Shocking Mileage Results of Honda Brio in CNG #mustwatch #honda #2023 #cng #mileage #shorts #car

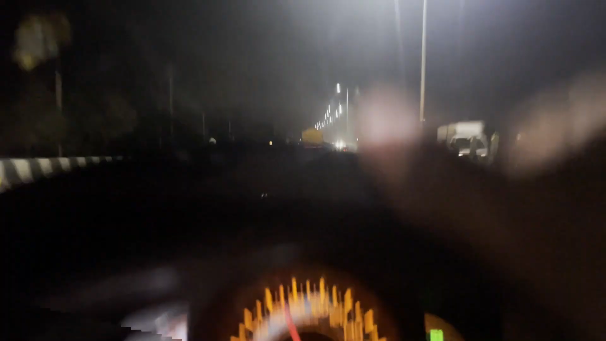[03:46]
बढ़िया हाईवे है और हम अभी 80 इसको सेट कर लेते हैं पहले।
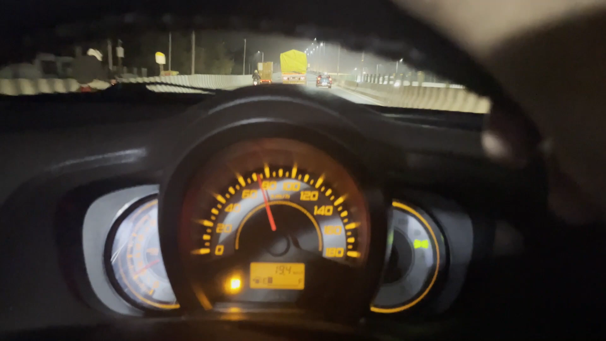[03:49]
यस 80 तक पहुंच गए हैं और 80 ही मेंटेन करके चलेंगे।
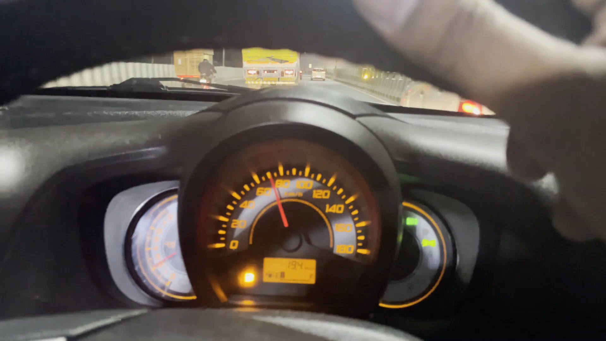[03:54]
तो चलो चलते हैं और देखते हैं आज की होंडा कितना एवरेज निकालती है आफ्टर मार्केट सीएनजी किट में।
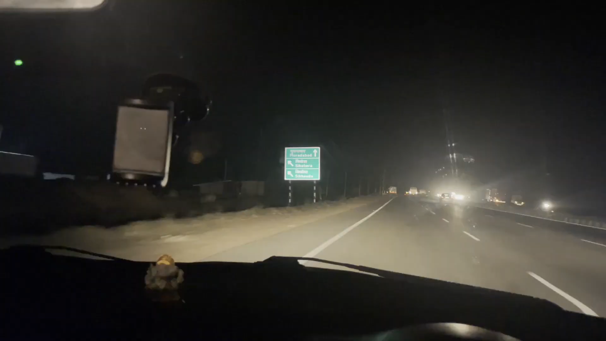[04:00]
सो जी अभी आप देखोगे तो मतलब मैं बहुत टाइम से ना 80 मेंटेन करके चल रहा था,
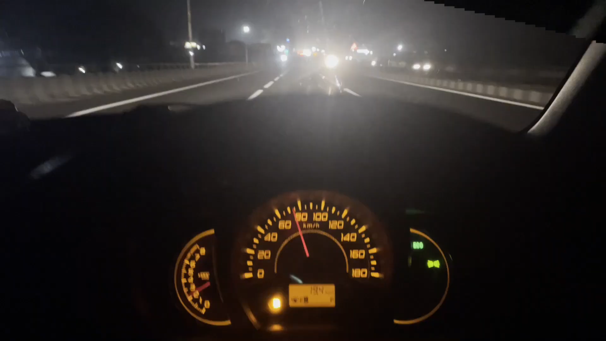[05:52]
जी अपना आ गया है सामने सेकंड टोल, और ये जो टोल है वो गढ़ मुक्तेश्वर का है पॉइंट,
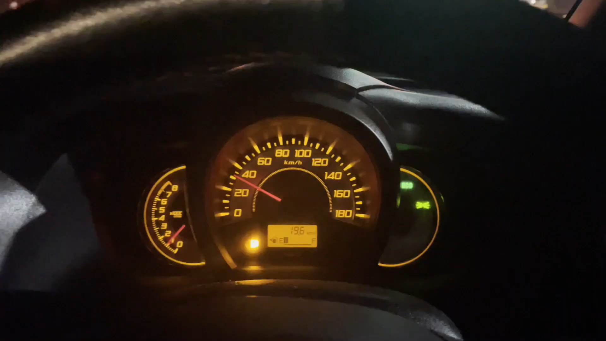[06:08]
और अभी 19.6 हो चुका है और ये गढ़ मुक्तेश्वर मैं पहुंच चुका हूँ।
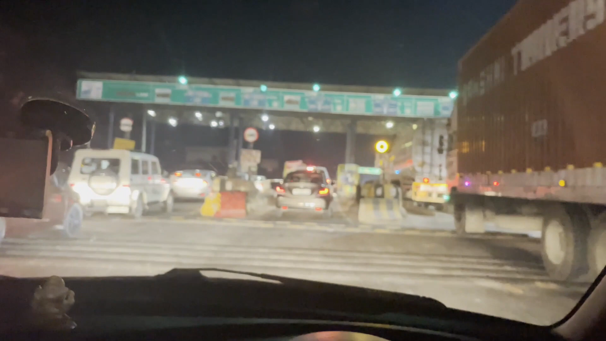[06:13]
अब डिस्टेंस कितना कवर करा है हमने वो भी
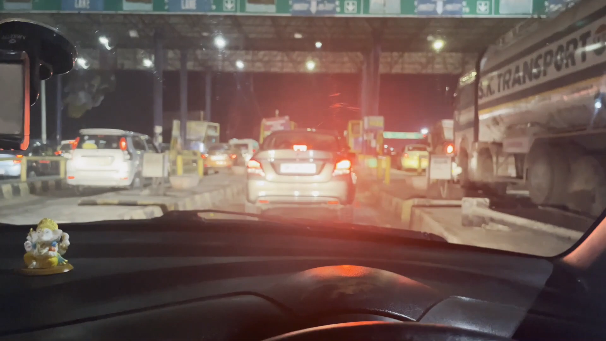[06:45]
तो चलो फटाफट यहाँ से टोल पे करते हैं और फिर निकलते हैं आगे।
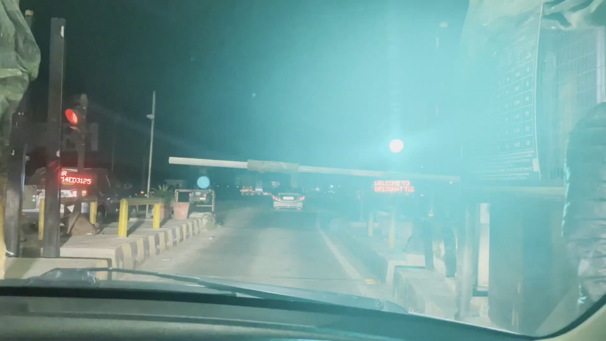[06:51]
अपना टोल हो गया पे और अपने को मिल गई है ग्रीन लाइट, और अब फटाफट यहाँ से खींचनी है। मुरादाबाद बोर्ड पे अगर आप देखोगे तो 70 दिखा रहा है अभी,
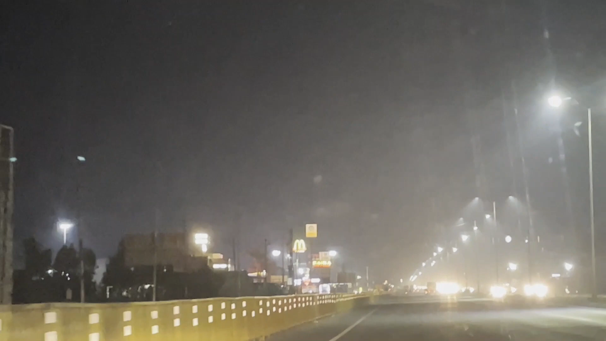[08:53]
अबे यार ये तो KLPD हो गई, इधर हवेली भी है बट रास्ता किधर है बाबू? फक है शायद, है शायद ये रास्ता है। ओहो हो, नहीं रास्ता है ना ये, रास्ता है नहीं है, है नहीं है, चलो हो जाएगा, बन जाएगी बात।
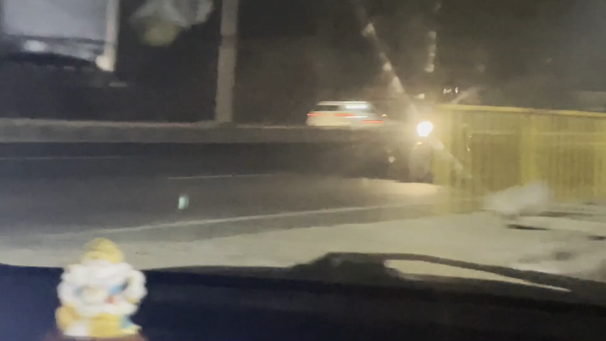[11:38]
मतलब रॉन्ग साइड क्या, सर्विस लेन पे मैंने लिए,
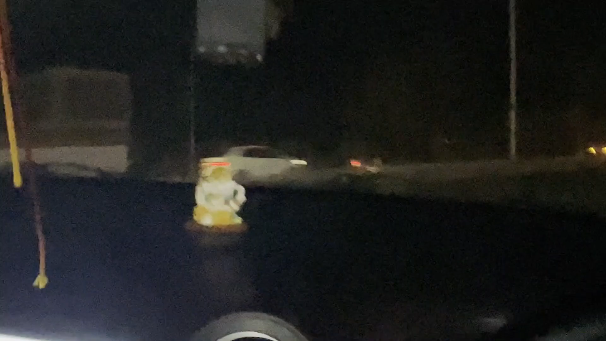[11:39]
और अब यहाँ से हम सीधा लग जाएंगे वही हाईवे पे जिस पे हमें जाना है।
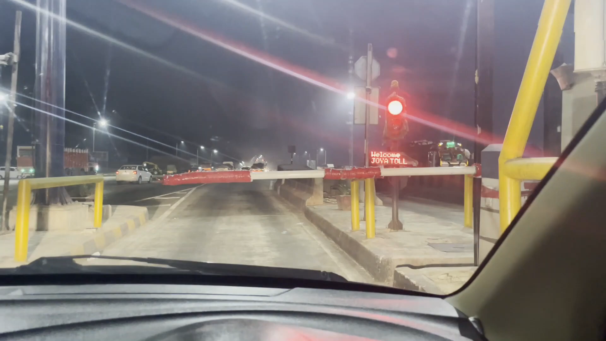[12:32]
जोया, यस, अपने को फिर से ग्रीन बत्ती मिल गई है, और 19.7 किलोमीटर, सॉरी 19.7 का एवरेज अभी दिखा रहा है,
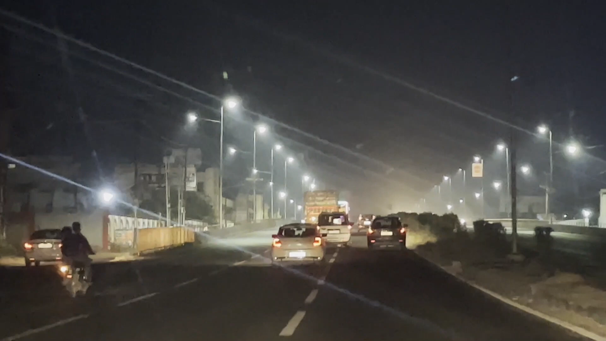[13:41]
मैं अब इस बस को पकड़ूंगा, और मैं एक बार देखना चाहता हूँ उसमें लाइट्स जो लगी हुई है वो कैसी है।
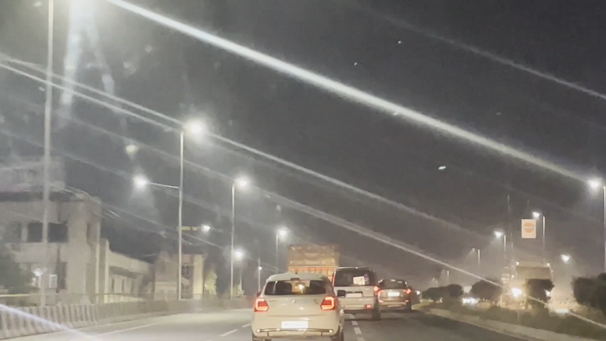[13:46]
पर मैं 80 से ऊपर इसलिए ज़्यादा नहीं जा रहा क्योंकि मुझे एवरेज भी निकाल के आपको दिखाना है, इसीलिए मैं 80 से ऊपर बिल्कुल भी नहीं जा रहा।
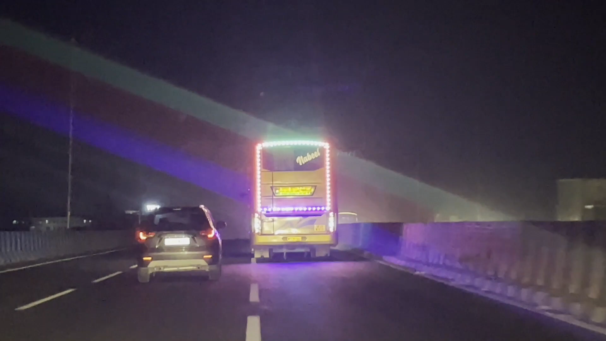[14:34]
कहता है रंगीन हो रहा है भैया,